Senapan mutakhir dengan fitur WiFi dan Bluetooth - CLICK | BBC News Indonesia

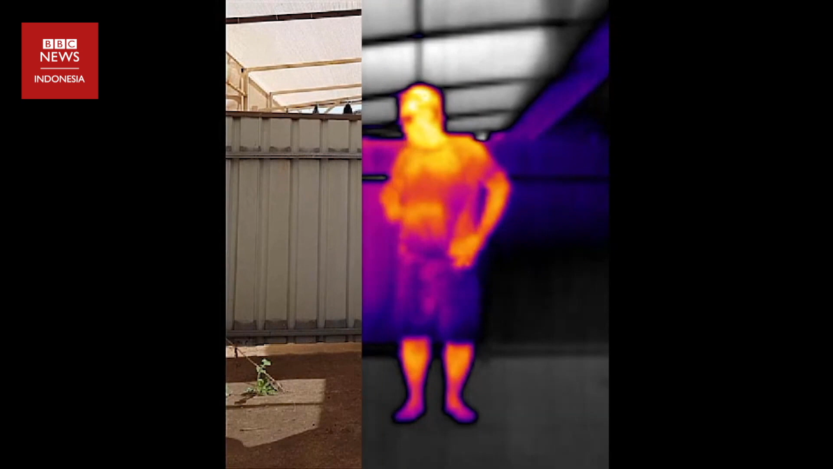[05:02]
Uji coba dari University of South Australia menunjukkan bahwa suhu dan tanda vital tubuh dapat diukur menggunakan drone.
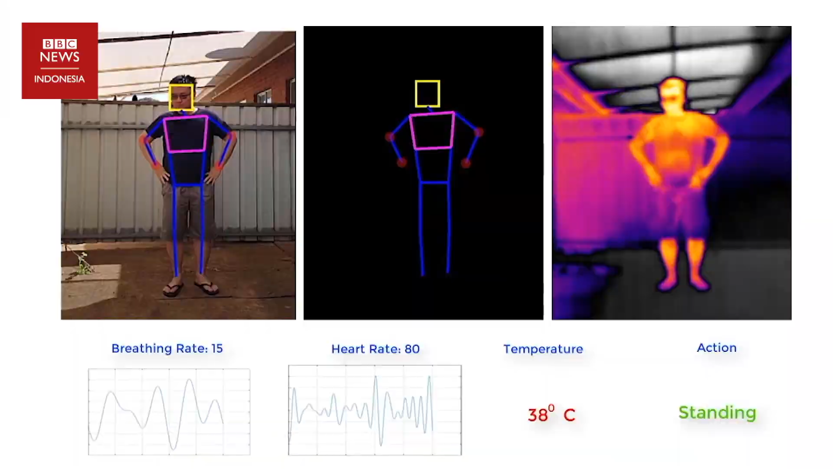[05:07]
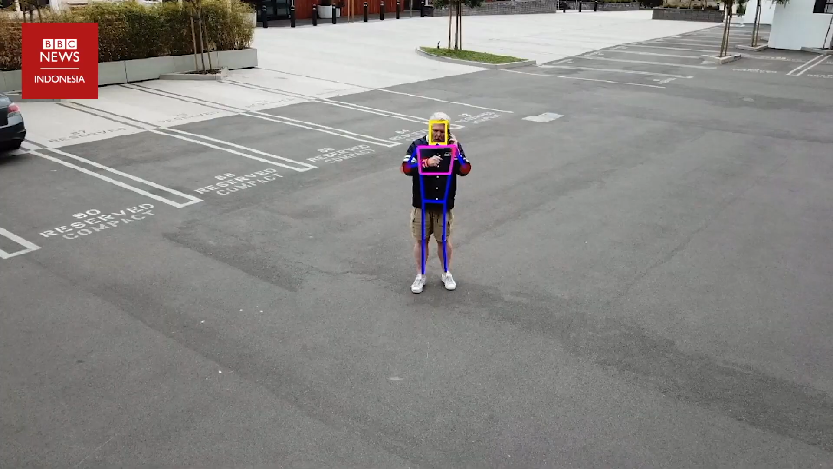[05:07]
Drone dapat digunakan untuk mengidentifikasi seseorang
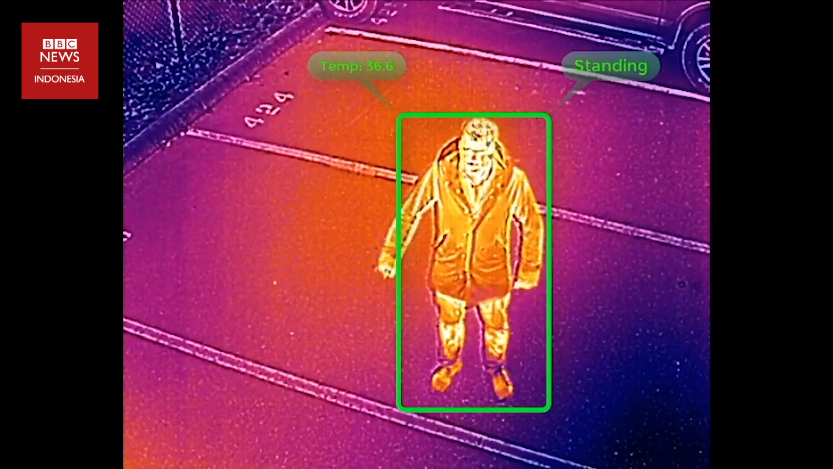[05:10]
yang sedang batuk dan berapa suhu tubuh mereka.